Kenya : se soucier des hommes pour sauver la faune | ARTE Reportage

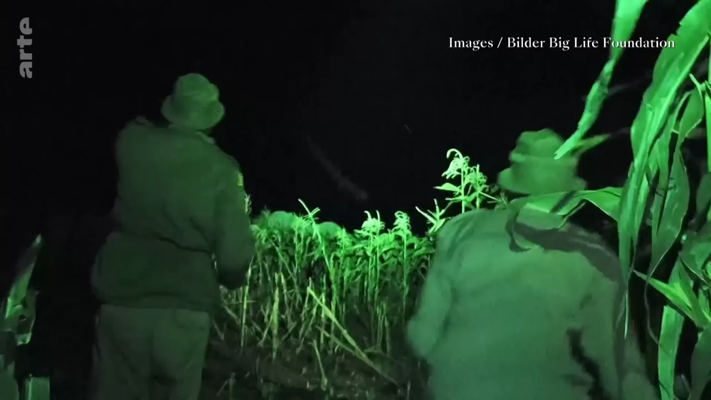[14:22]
Les rangers les chassent évitant que les habitants ne le fassent plus brutalement.